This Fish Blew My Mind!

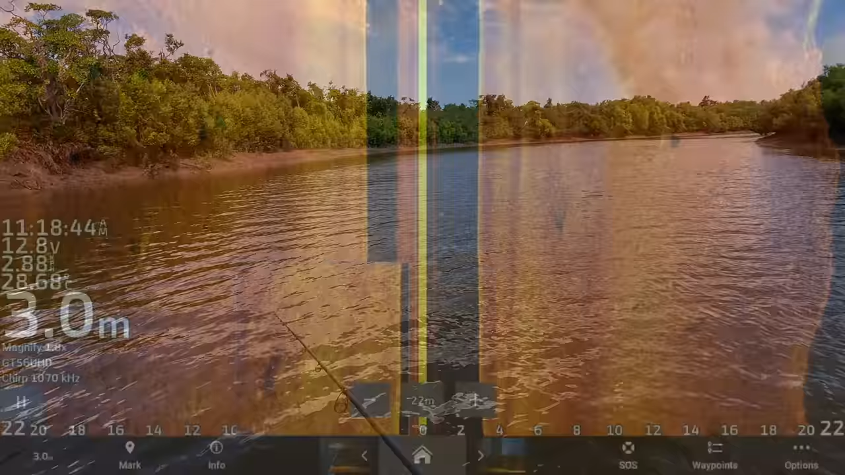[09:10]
On screen: depth 3.0 m
No! Alright, we've got a couple of threadies sitting down the back. You can see fork tails in them, but then up here, there's the barra. So we're just driving along this bank here in about 3.5 meters and just looking, seeing what we spot up here, but that'll be a thready up there.
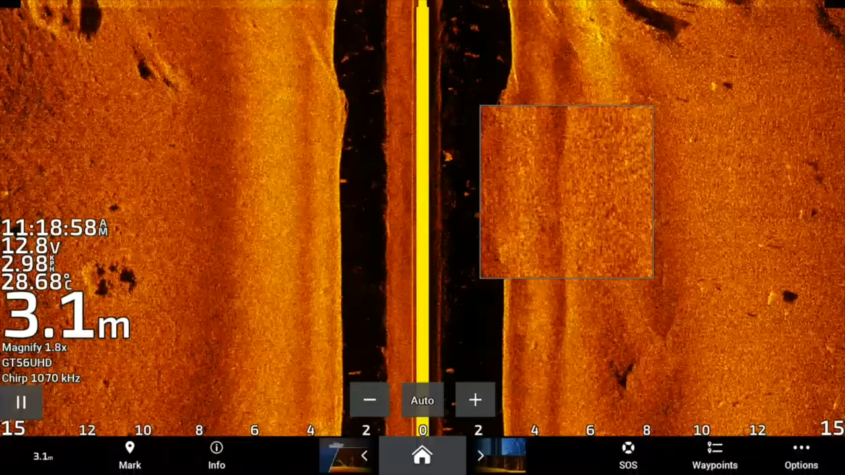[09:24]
On screen: depth 3.1 m, water 28.68°C
Blew that, didn't I?
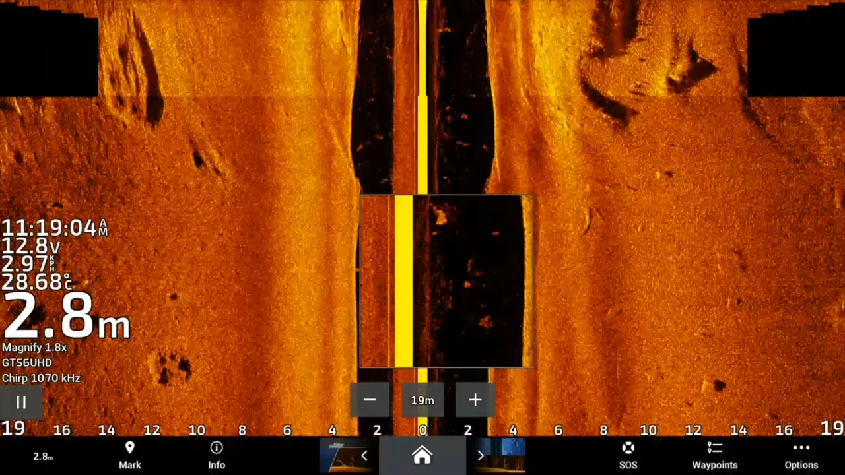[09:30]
On screen: depth 2.8 m, water 28.68°C
But yeah, so we're just cruising along looking for little patches of threadies, and we've got the electric down, so I'll just spot lock as soon as I see something worth casting at, and then we'll have a crack at them. So Jamie's going to stick with the hard body, and I'll stick with that little flex fork. Hopefully we can get it ready.
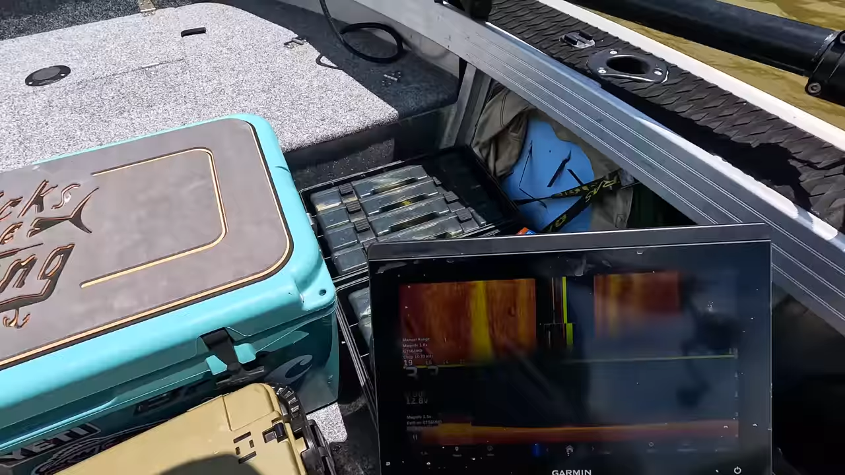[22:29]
There they are. All under the boat, on the down scan there.